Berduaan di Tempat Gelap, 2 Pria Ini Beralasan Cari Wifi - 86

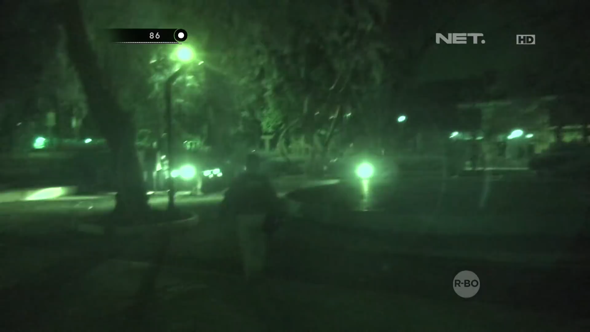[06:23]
Masih di lokasi yang sama Anggota kami menemukan Dua pemuda Yang terindikasi mencurigakan